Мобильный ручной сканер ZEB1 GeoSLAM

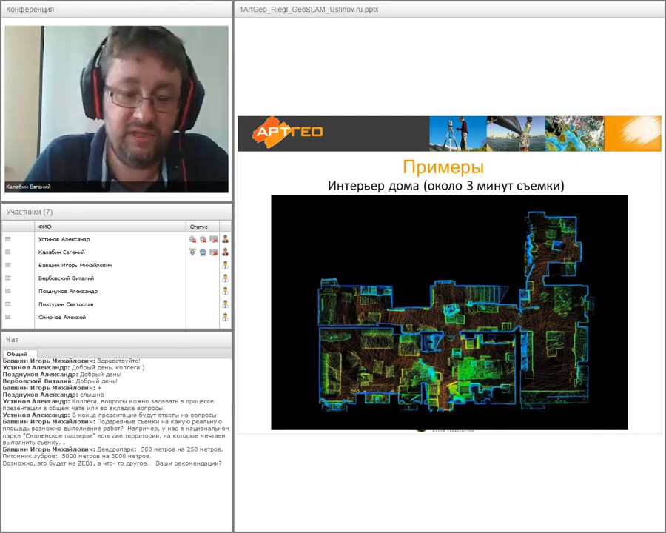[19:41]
Ну, по крайней мере, есть надстройки и под автокад, под микростейшн, под другие известные программы. Здесь, собственно говоря, показан кусочек тоже здания, примерно четыре, ну, четыре этажа, четвертый этаж, так, небольшое помещение. Это, собственно говоря, наш офис. На съемку ушло где-то примерно три минуты. Не ставили задачу получения перед собой детальной прям такой совсем уж съемки, но хотели получить вот поэтажные планы, проверить качество работы, скорость работы.
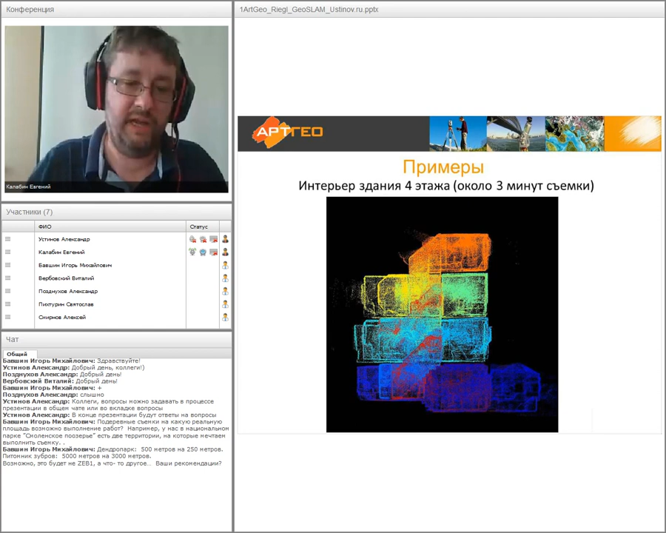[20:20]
За три минуты вот такое здание, в принципе, из четырех этажей по факту вполне реально отсканировать даже неопытному оператору. Чем дальше, тем глубже, то есть стали возникать более интересные задачи, например. Внутри-то все понятно, здесь расстояние небольшие, условия для работы алгоритма Геослам более чем. Комнаты, как правило, все квадратно-гнездовые, потолки есть, стены есть, то есть привязку вот этих вот точек сканирования в процессе нашего движения здесь с лихвой хватает.
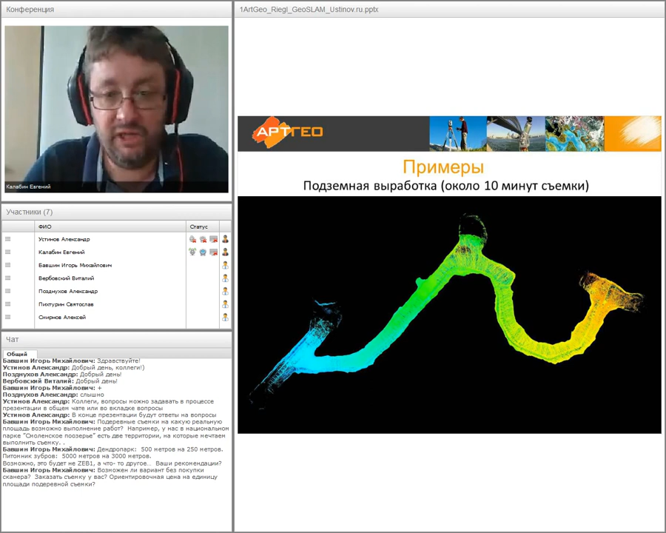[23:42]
Здесь порядка 150 метров в длину, такой рукав небольшой отсканирован, ну примерно за 10 минут оператор прошел вперед и назад по вот этой кишке и получил вот такую вот картинку. это тоже не наш невыполненный нами проект, но по крайней мере мы попросили разработчиков, чтобы
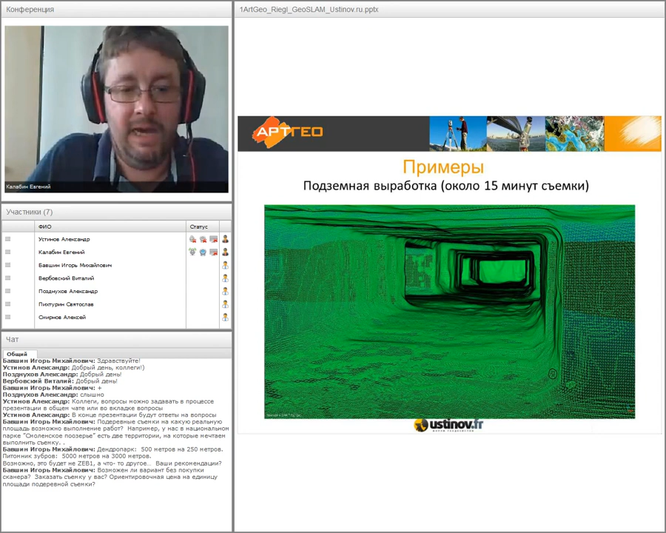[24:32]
и соответственно вариант обтянутый такой, более красивый что ли.
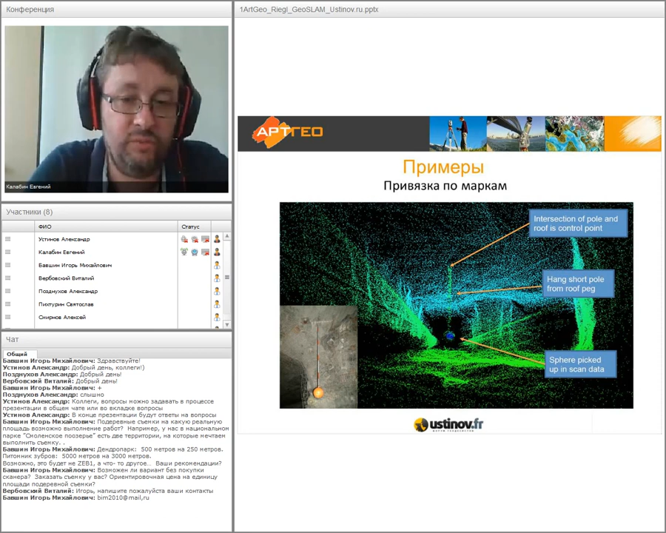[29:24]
Здесь весьма интересный, на этом слайде показаны
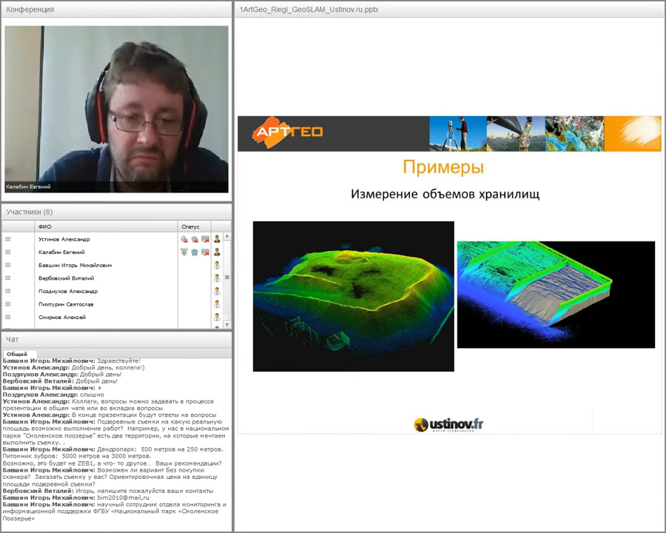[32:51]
метров до 200, например, размером, вполне реально отсканировать и получить вот такую пространственную картинку с помощью вот такого простого устройства, как ZAB1. Вот здесь на слайдах, собственно говоря, показан склад и какой-то хранилище. Значит, на прошлой неделе
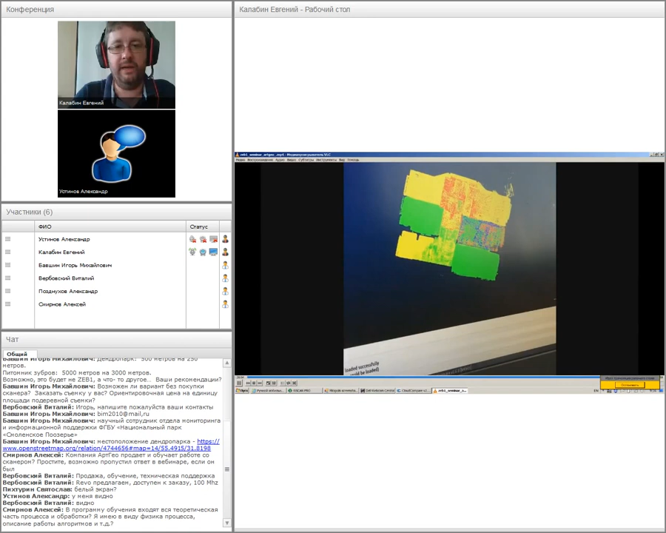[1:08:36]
Три этажа. Ну, дальше там, в принципе, особо ничего интересного. там можно просто посмотреть.